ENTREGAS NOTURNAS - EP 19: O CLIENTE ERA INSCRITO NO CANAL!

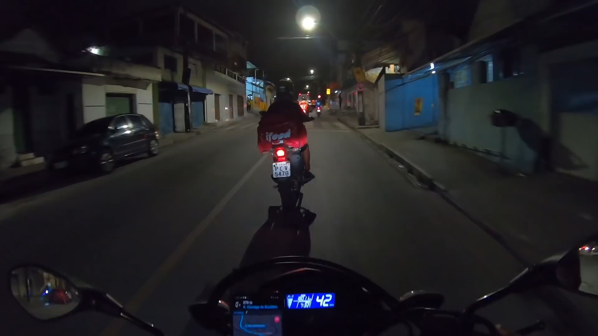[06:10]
Vamos comigo aí, galera. Vamos comigo. Mano, ó. Um aqui. Outro lá.
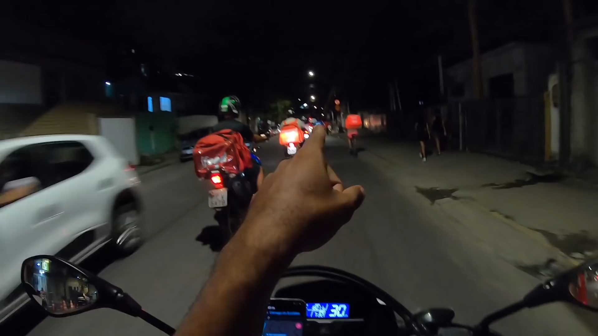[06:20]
Maninho da bike aqui. Outro da bike aqui. Caraca, mano. Nunca tinha reparado a quantidade de entregador que tem na rua, não. E eu sou outra ainda. Lá na frente tem mais. Caramba. Mas é isso, mano. É só progresso. Tem muita... Ó, mais um aqui, ó. Muita gente que tá migrando pras entregas, porque no... Acaba não tendo oportunidade de emprego.
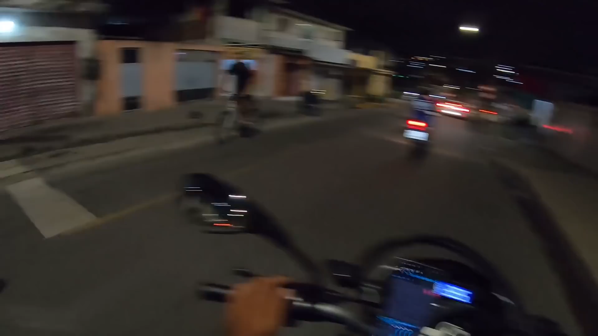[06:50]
Ou porque a renda que tá num emprego formal, assim. Não tá dando pra sustentar, né?
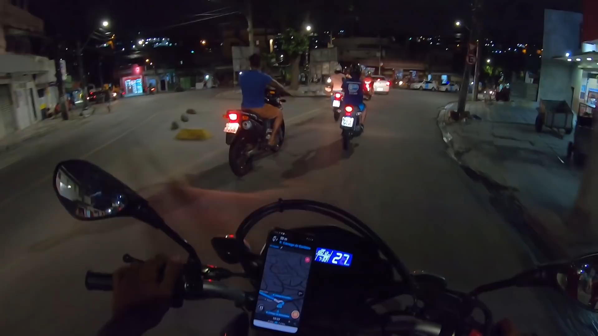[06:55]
Pra se sustentar, sustentar a família. E é isso, cada um sabe das correrias, né?
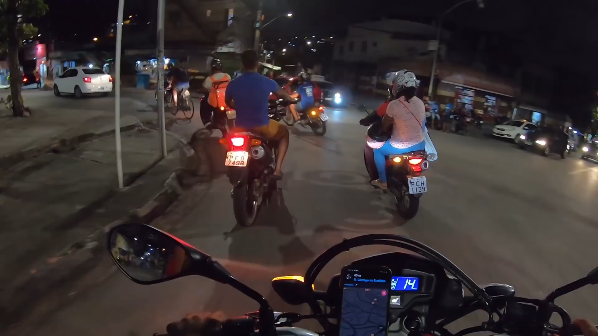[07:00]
Oxê. Oxê. Ó, mais um, ó. Ó, outra aqui. Caramba, tem entregador. Ó, ó. Será que que moto é essa daqui? Ah, não. Ó.
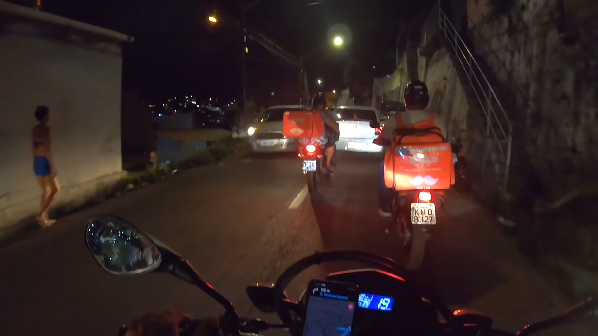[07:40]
Mano, que... Ó, mais um entregador. Caraca.
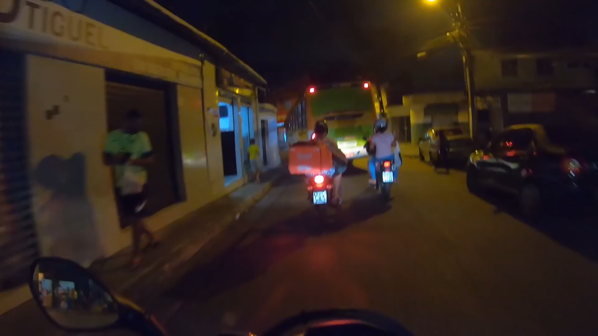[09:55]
Só falta vir outro ônibus de lá, velho. O que isso acontece direto aqui? Agora, tá livre.